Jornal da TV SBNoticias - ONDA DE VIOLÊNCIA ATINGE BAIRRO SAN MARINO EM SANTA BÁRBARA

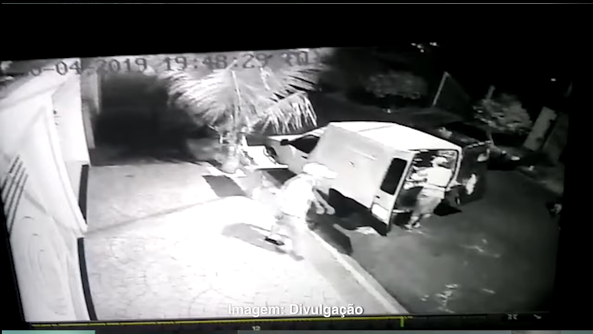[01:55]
a mulher vendendo ali, atendendo os clientes, de repente surge este criminoso,
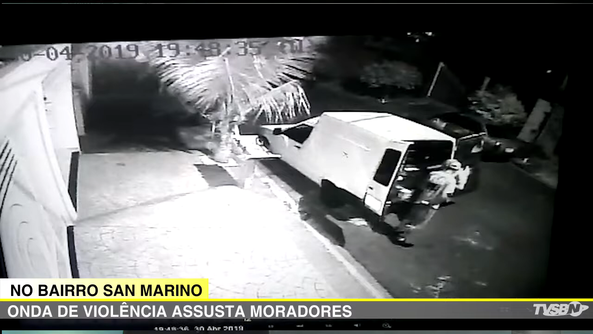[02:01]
anuncia o roubo, ela passava ali pelas ruas do São Marino, e surgiu esse indivíduo armado, anunciou o assalto, e levou todo o dinheiro da moça. Em seguida, sabe o que esse criminoso fez? Fugiu. Os moradores já não aguentam mais, já não suportam mais. No último dia 18, veja só, três indivíduos. Vamos mostrar essas imagens aqui, olha, que a gente tem do dia 18.